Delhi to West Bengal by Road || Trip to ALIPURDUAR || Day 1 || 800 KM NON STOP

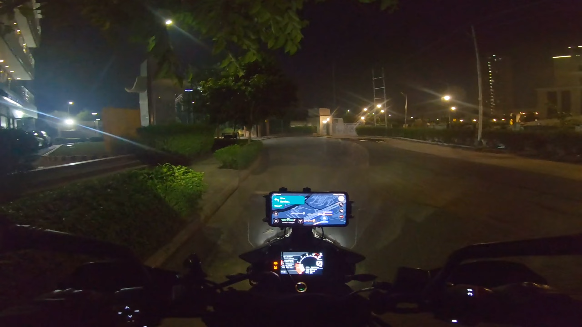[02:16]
मैप लगा दिया है मैंने, दिखा रहा है 12 घंटे 9 मिनट।